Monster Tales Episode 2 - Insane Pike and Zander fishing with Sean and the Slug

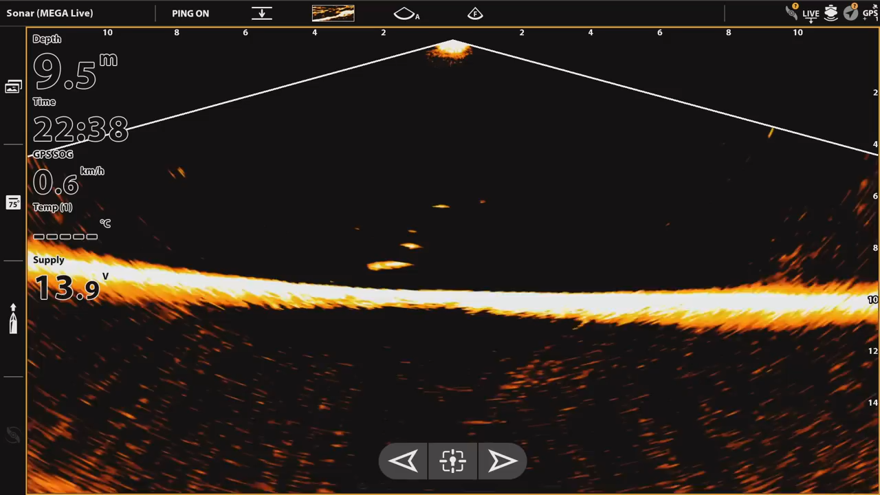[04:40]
On screen: depth 9.5 m, speed 0.6 km/h
signal is building up then i know that fish is in front of the boat if the signal is going down and i know i need to go backwards again and then with
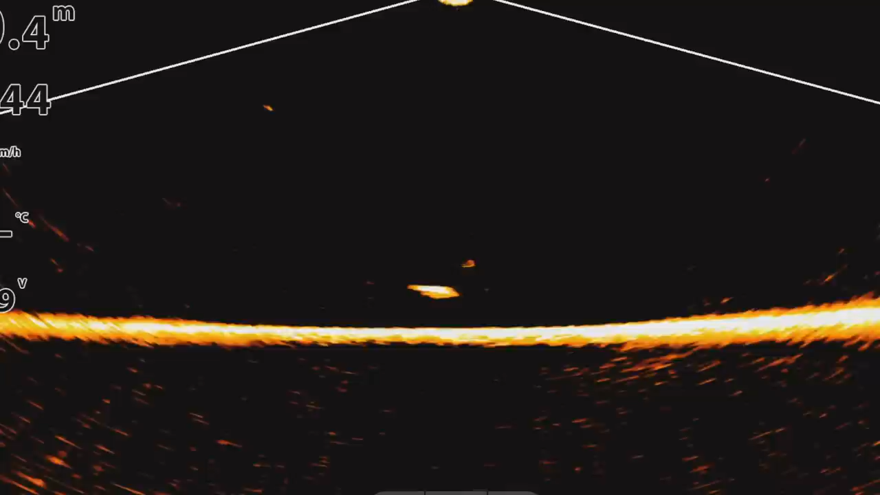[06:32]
fish unbelievable that was a really big fish that was a really really big fish buddy